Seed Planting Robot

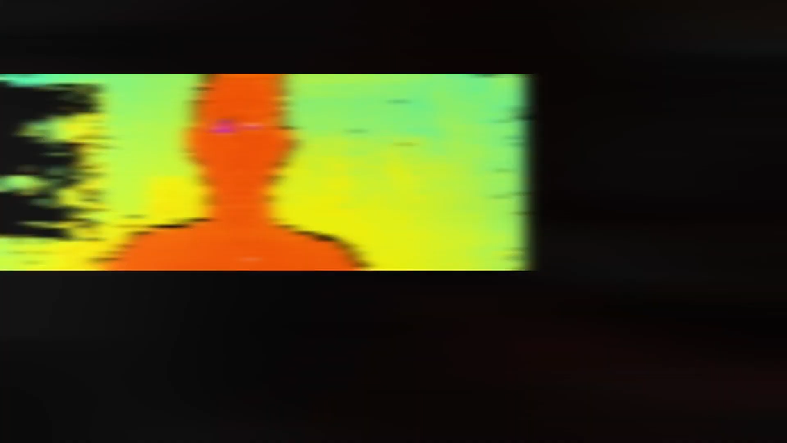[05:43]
A LiDAR camera works by emitting light waves that bounce off objects and return to the sensor. The time it takes for these pulses to return is used to determine how far objects are from the sensor. This is a heat map showing what a robot would see. All the different pixels are different measurement readings. Our LiDAR system uses the average of the distances measured to determine when an obstacle is close enough that it needs to turn. To choose between turning left and right, the average distance measured on the left half of the sensor is compared to the measurements on the right half of the sensor.
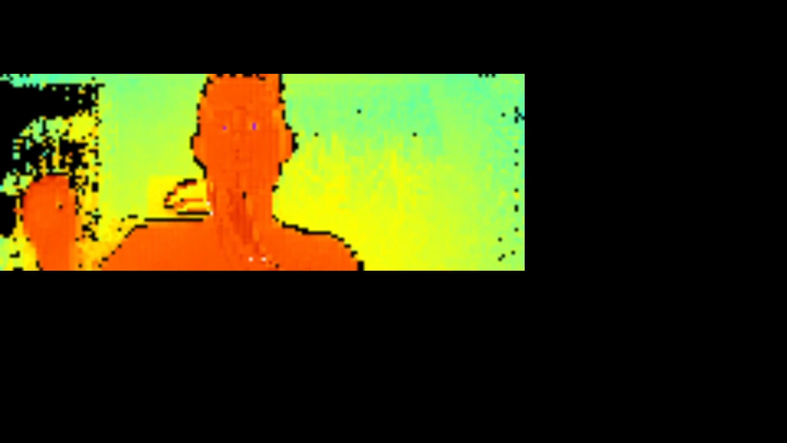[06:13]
If an object is closer to the left, the robot will turn right. Or, if an object is closer to the right, the robot will turn left.